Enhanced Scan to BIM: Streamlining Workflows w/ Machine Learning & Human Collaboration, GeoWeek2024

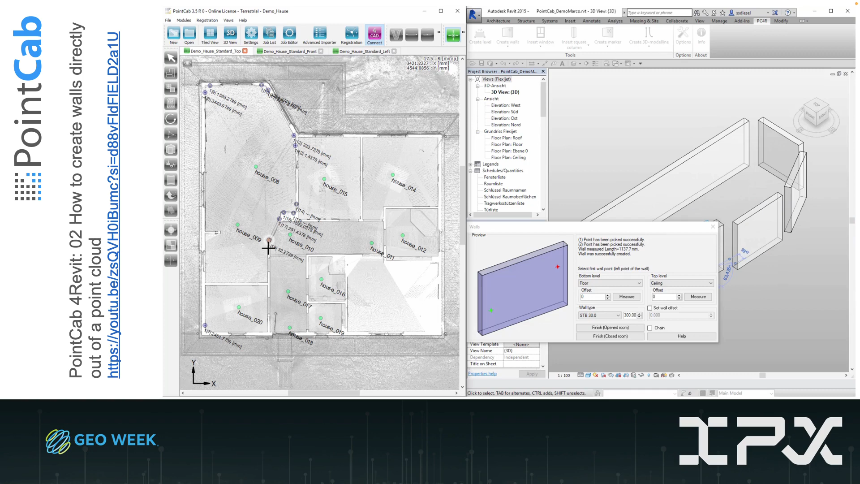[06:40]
And then the software software will automatically fit that object to the points within that region. Here we see a wall being fit within plan view of the point cloud. There are capabilities for fitting things like windows and doors within the terrestrial lidar bubble view.
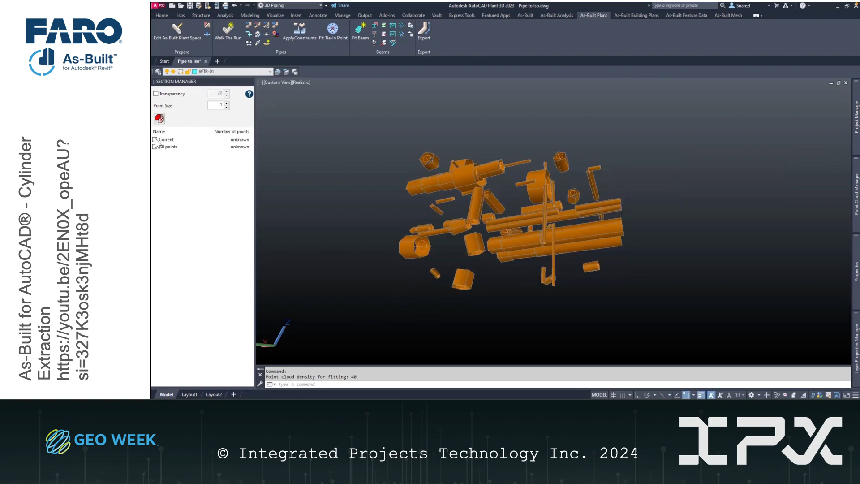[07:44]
So we'll select some region of the point cloud and it will automatically fit cylinders to all of the pipes and conduits and railings within this region.
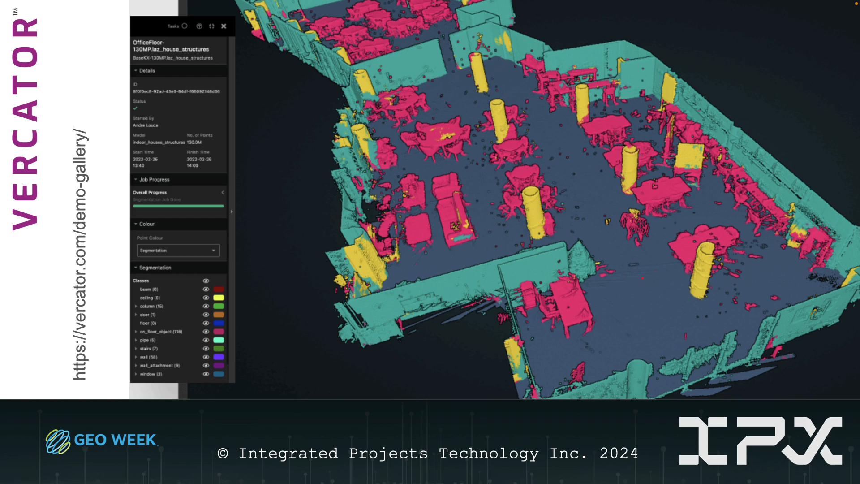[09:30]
predefined taxonomy of categories and classes. And there are off the shelf models that can be used and they have their own predefined classes and categories. Or you can define your own set of categories and have your own custom model trained.
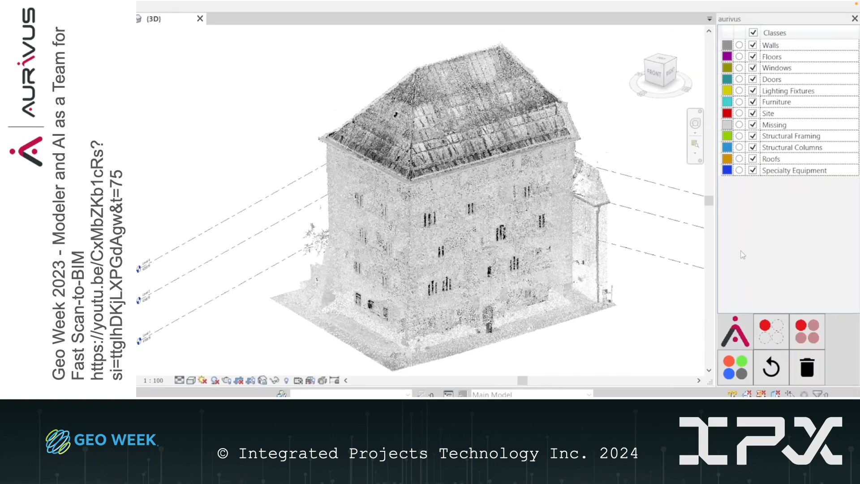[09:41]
The benefit of this segmentation is then you can load the point cloud into your modeling software and treat the segments as layers,
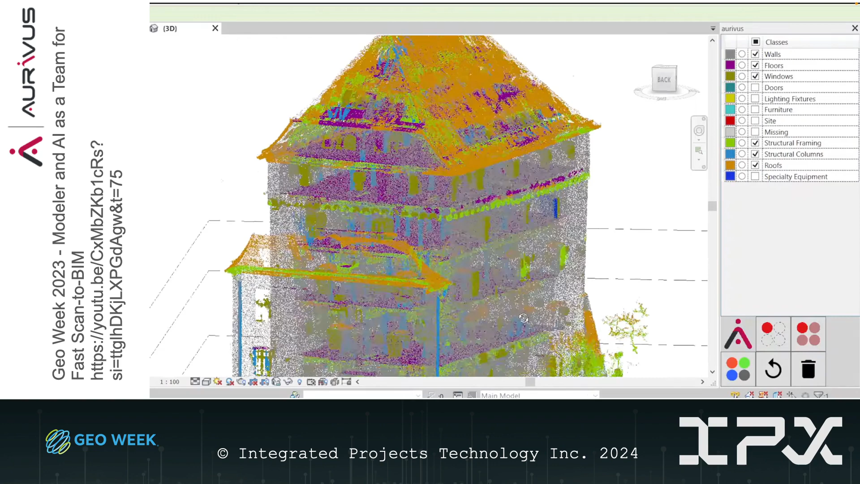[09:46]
hiding things that are irrelevant, viewing things that are relevant, just to make the point cloud a little easier to interpret. This can be really valuable for novice modelers that aren't as experienced viewing point clouds.
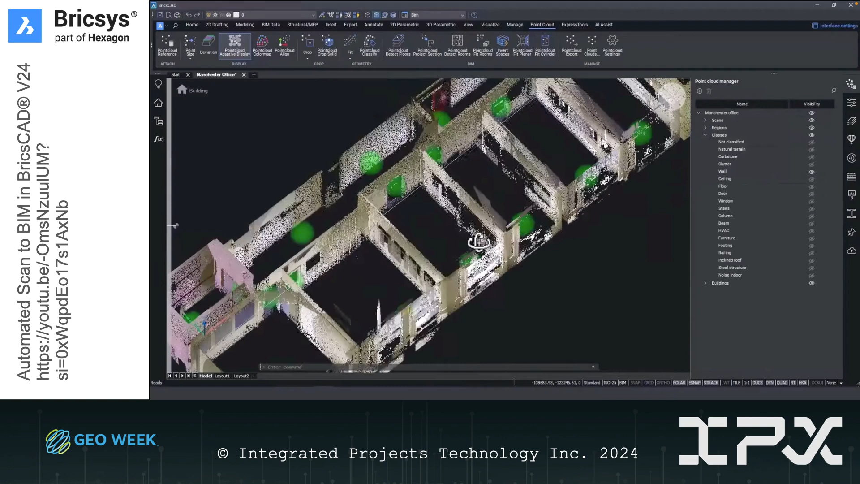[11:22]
They just released some automation related to scan to BIM. Once you've semantically segmented your point cloud, you can then automatically fit things like rooms and walls and floors and ceilings to these point clouds.